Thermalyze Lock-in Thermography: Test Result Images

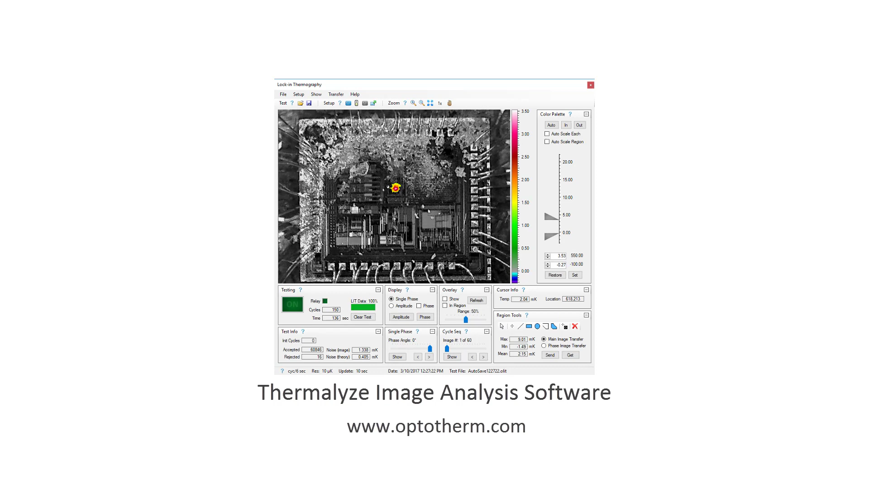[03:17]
OptiTherm Thermalize – Thermal Image Analysis Software For more information, please visit our website.